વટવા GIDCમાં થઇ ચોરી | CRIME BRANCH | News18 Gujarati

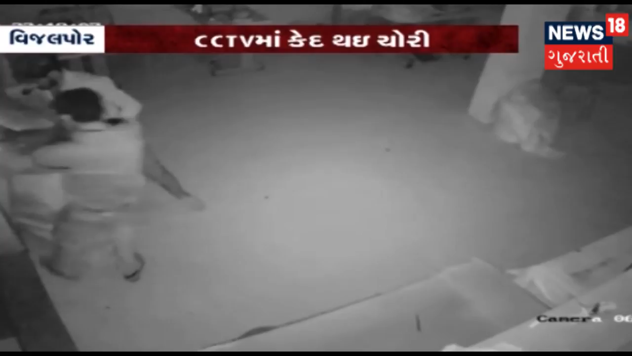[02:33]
उठांतरी करी हती अने पलायन थे गया हता तैयार आ शर्टनी किम्मत 4 लाग थी वदूनी होवानू अनुमान लगावाई रही छे जे अंगे विजलपूर पोलीसे चोरीनों गुनो नोधीने बधूत पास हाथ धरी छे
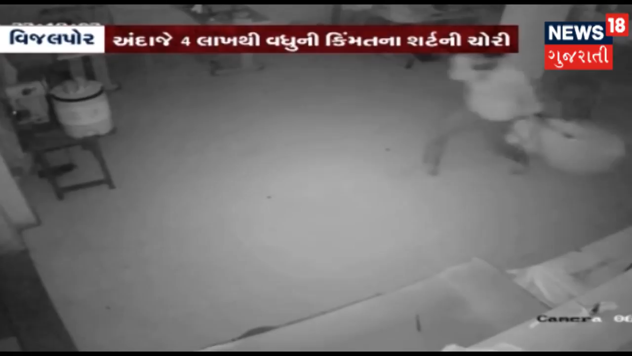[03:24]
उठांतरी करी ने फरार थाई गया आशर्टनी किम्मत अंदाजे चार लागती वदुनू हवानू अनुमान छे